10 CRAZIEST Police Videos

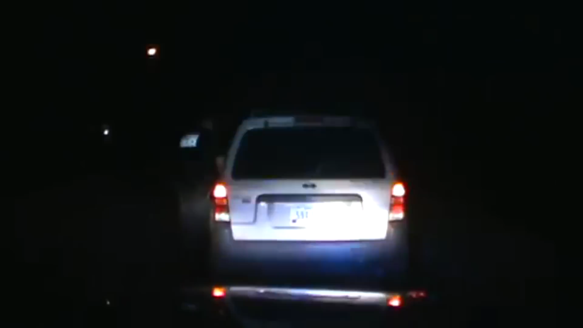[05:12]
This police officer pulls over a woman and approaches to ask why she's driving like a barbarian, when suddenly, a huge tree falls onto them. The car broke its fall and the officer escaped major injury. The woman escaped getting a ticket, but the damage to her car cost more than a ticket would.